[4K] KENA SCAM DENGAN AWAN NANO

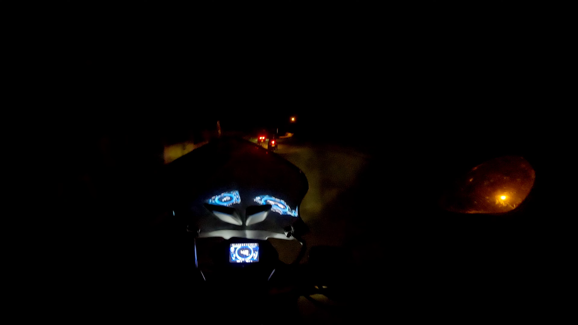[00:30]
Tummy, my tummy is not empty. Pagi ni agak sendu sikit lah eh. Sendu sendawa ke saya panggil? Sendu sebab tiga je lah yang nak pergi viewpoint orang kerajaan. Yang lain semua Tidak! Semua besarkan pelak! Pelak! Pelak! Besar pelak! Semua besarkan pelak. Okay, harapnya tak hujan lah. Tapi kita check tadi macam hujan. Oh! Oh! Tak nampak jalan. Tutup percahaya tu. Okay, tak apalah. Mulai layan lah.
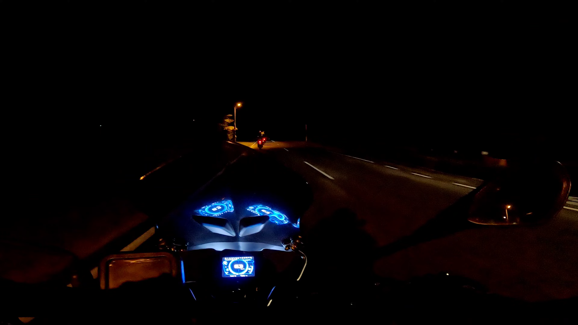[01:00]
Depan berpandukan kepada navigasi dari park ni. Okay. So, tak ada apa sangat view ni ni. Pagi-pagi memang kosong jalan.
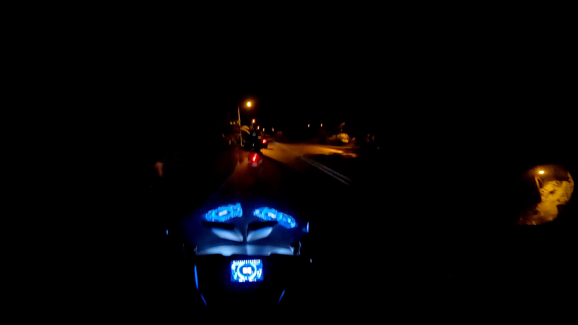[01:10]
Kita lalu dengan pelu berhati-hati.
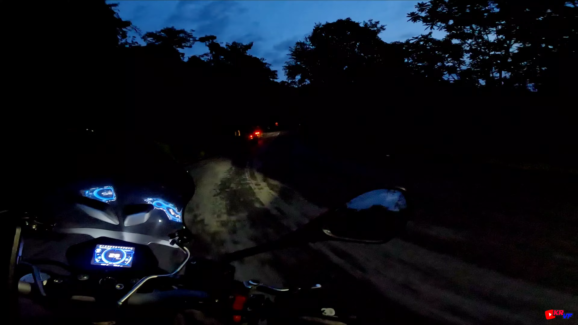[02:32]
Oh, okay. Gambar apa ni? Harimau dan monyet singa.
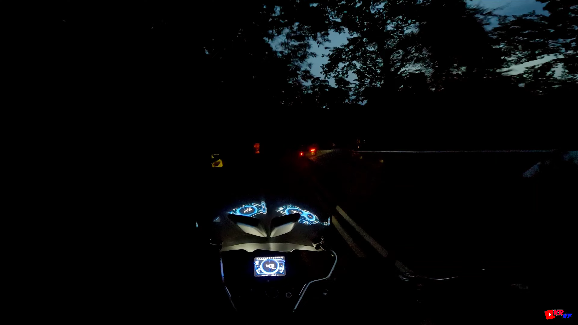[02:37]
Oh, bukan. Siamang.
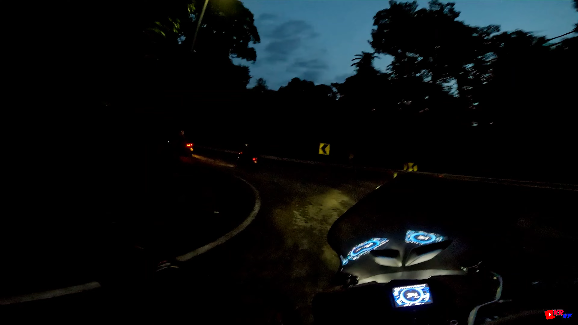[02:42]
Sepandut Siamang di hadapan eh. Oh, okay. Kita menaiki mendaki bukit menghalil ke viewpoint wang kelihan. Tapi nampak daripada gambaran di sini kurang kenderaan. Adakah di atas kosong? Kita tak pasti kan. sebab kadang-kadang tak jangka. Hari tu pun aku dengan Fonik pergi daripada bawah ni kosong kan sampai atas benggah. Orang dia yang rugby punya lah ramai siapa nak pindah ke atas lagi. Orang anak-anak kecil pun ada kan. Tak sangka. Kalau kita sampai dah eh. Okay, alhamdulillah. Okay, sampai juga ke viewpoint wang ke.